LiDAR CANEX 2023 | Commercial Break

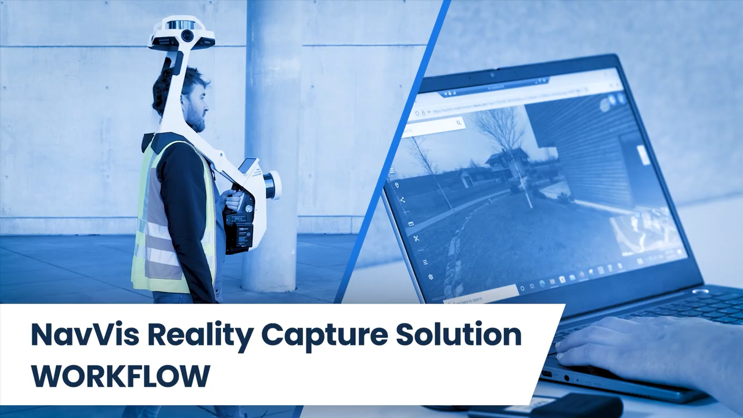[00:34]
The Navis Reality Capture solution is an end-to-end workflow that delivers reliable laser scanning data at speed and scale.
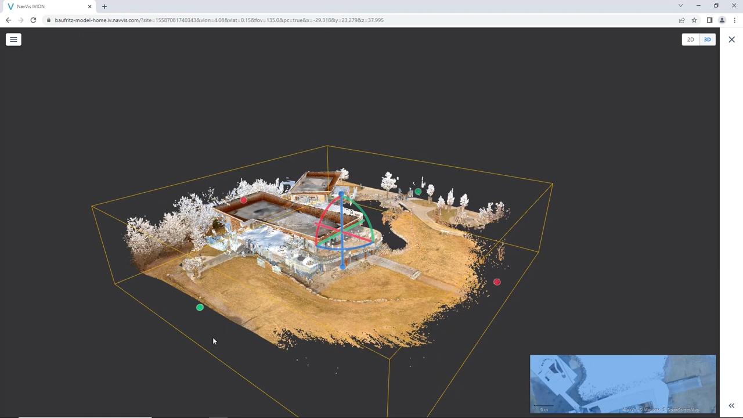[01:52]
such as E57 and RCS, your data can be simply imported into third-party software.
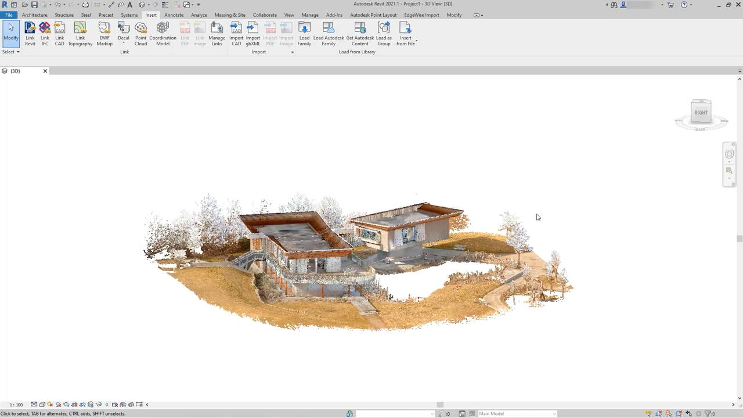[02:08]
Exported data from Navis Ivion can be imported into software such as Autodesk Revit and used for verification,